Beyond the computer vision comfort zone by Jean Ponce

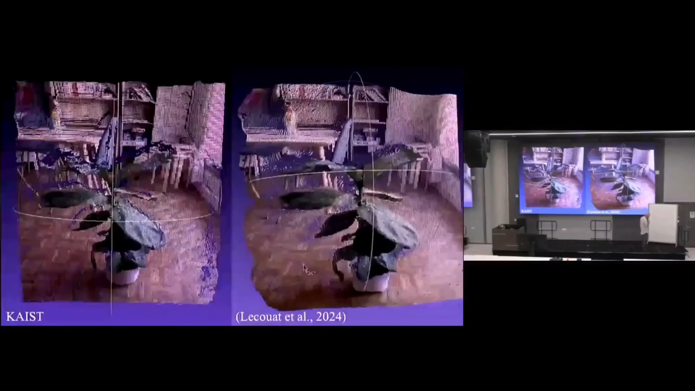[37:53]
One of the things we want to do is, at some point, we want to be able to remove, before I tell you that, this is the competition, this is us.
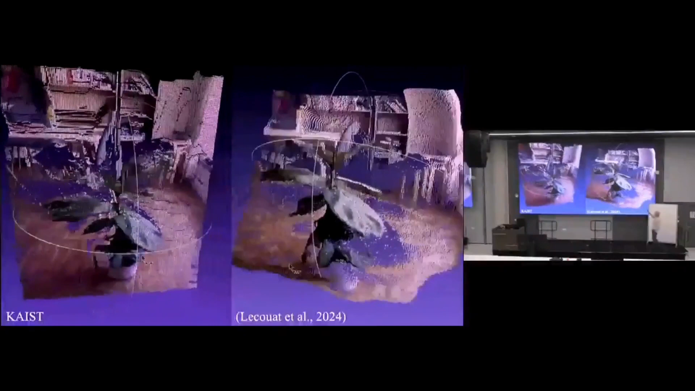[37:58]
They look about the same, but if you look at some point,
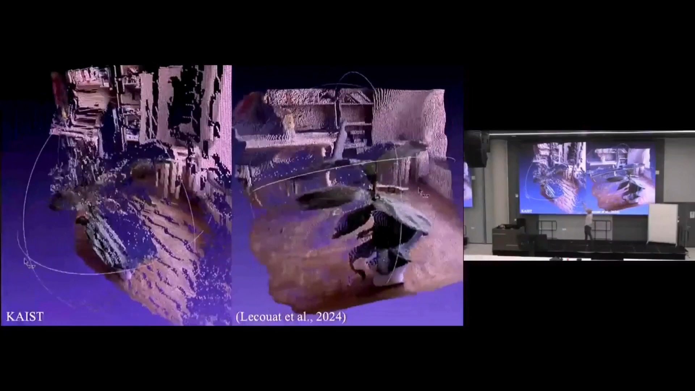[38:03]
you'll see that the ground plane and the wall are in the same vertical plane, more or less.
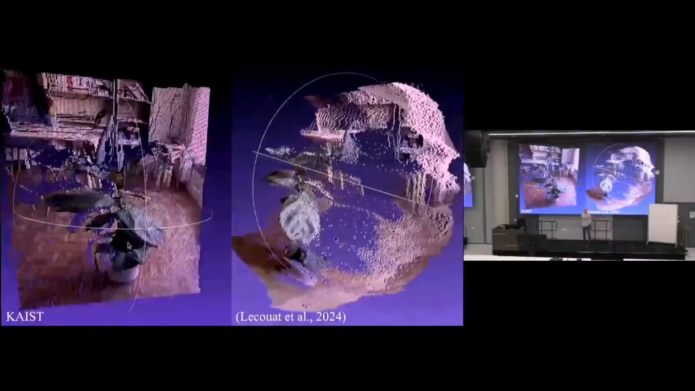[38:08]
Whereas it's not perfect in our case, but we have the planes are like that. Why do we want to do that? Well, it can be nice to have a 3D model of your scene. Plus, what we want to do in this case is completely model the optics of the camera. And so we can not only change the exposure time, but change the focus and get infinite depth of field plus 3D structure. Okay? And that's important for many applications. If you have very close views, they will be out of focus.